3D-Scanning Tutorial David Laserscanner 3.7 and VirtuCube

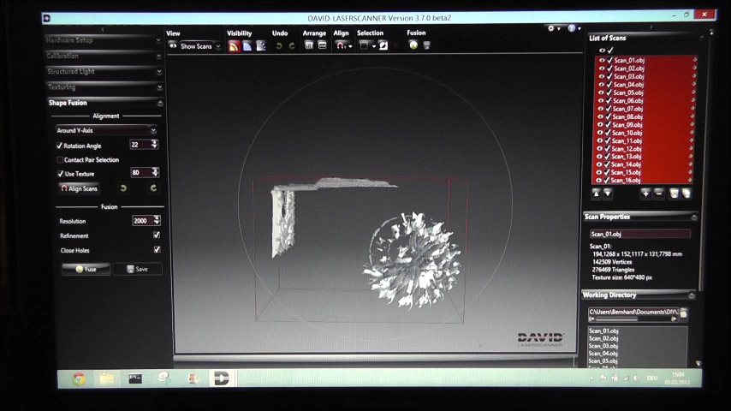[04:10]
the scans I'll clean them up a little here are some artifacts from